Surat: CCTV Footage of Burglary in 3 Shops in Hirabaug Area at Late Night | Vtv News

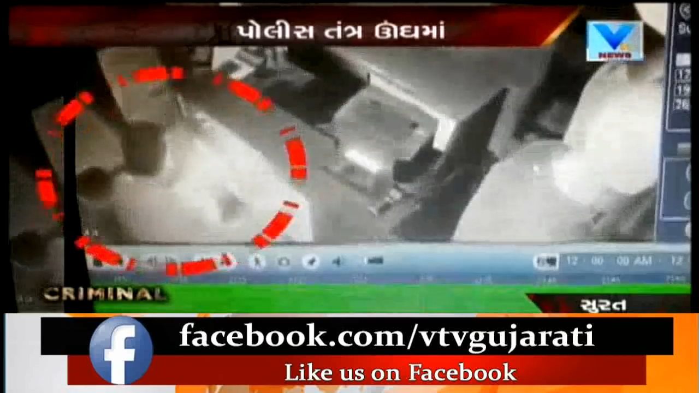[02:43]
जिमा सव प्रतम तो दुकान बाहार बेशक्सों रेकी करता पन जुवा मड़ी रहा शे। जो कि चोरी नी आघटना आये पोलिस पैट्रोलिंग नी पन पोलम पोल खोली नाखी।